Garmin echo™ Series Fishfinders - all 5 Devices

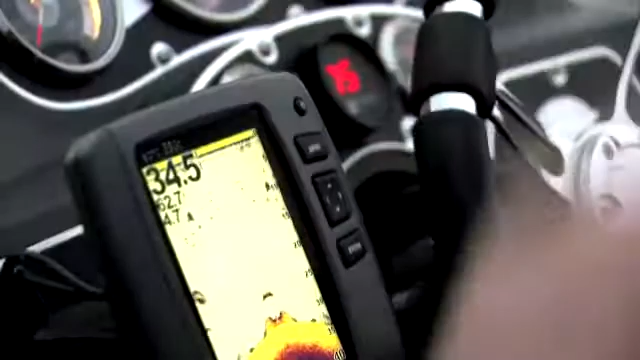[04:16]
High sensitivity receivers can pick out the smallest of fish targets while still marking the strongest of bottom returns.